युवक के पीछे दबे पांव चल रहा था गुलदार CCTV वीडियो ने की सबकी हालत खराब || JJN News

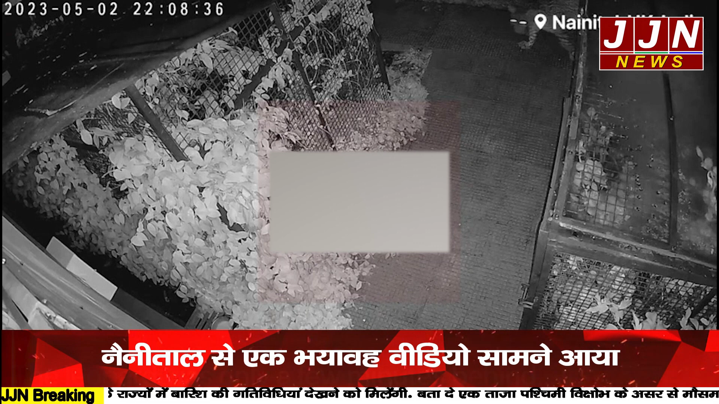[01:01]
है वही घबराने वाली बात ये है कि दोनों बार गुलदार कुछ सेकिंदों के अंतर में ही आ रहा है और इस खुंकार जानवर से परिवार को बहुत खत्रा बन